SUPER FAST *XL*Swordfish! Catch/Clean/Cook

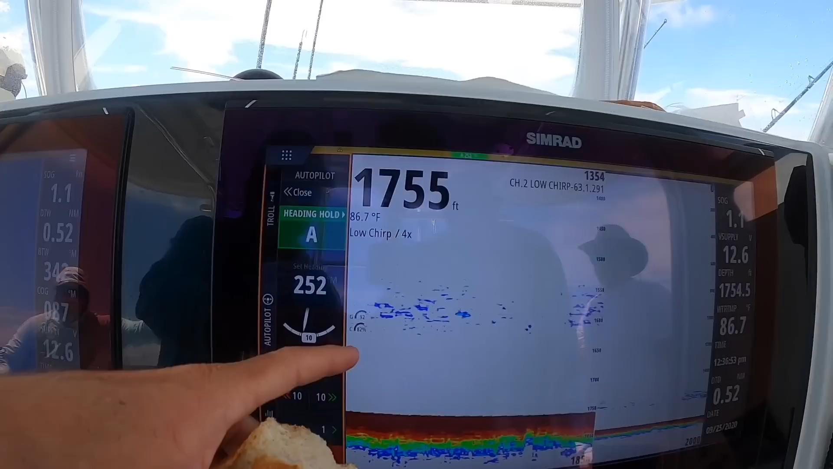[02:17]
On screen: water 86.7°F
Lots of bait up there and some bait there, you know. So here we go.